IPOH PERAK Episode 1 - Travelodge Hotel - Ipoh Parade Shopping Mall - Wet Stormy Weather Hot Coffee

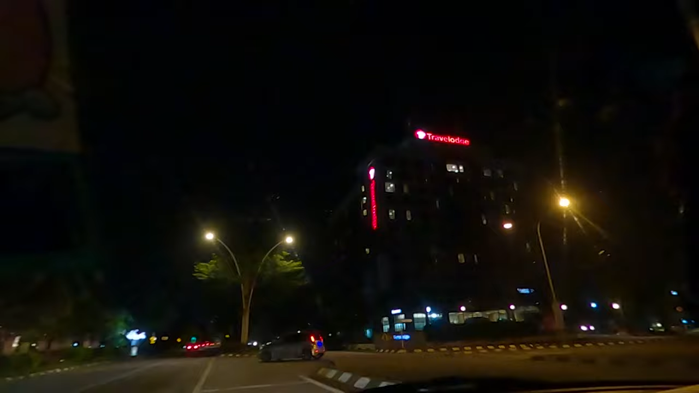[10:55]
Now on the way back to my hotel. Travelodge Hotel. This is the view of the hotel at night.